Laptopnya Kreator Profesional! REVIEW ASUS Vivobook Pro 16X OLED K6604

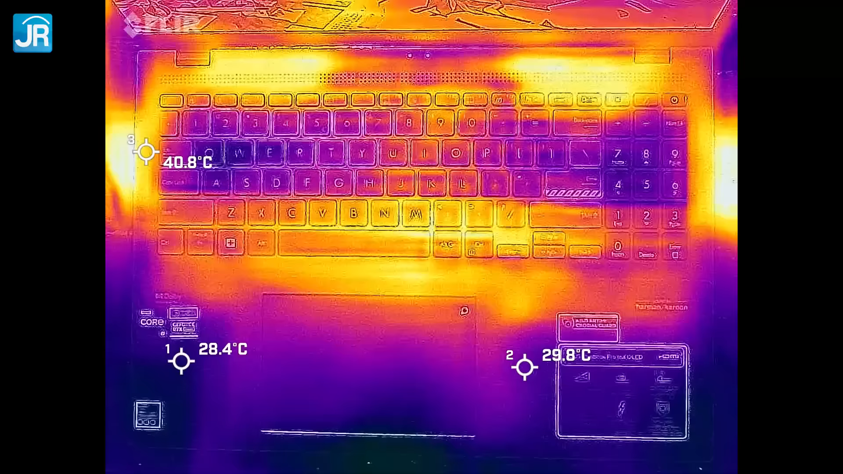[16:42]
suhu paling tinggi kami temukan di dekat lubang ventilasi pembuangan panas dan di area di antara tombol spacebar dan touchpad, ini suhu mencapai 43 derajat Celcius tapi itu wajar ya kalau untuk palm rest sih aman di bawah 35 derajat Celcius nah,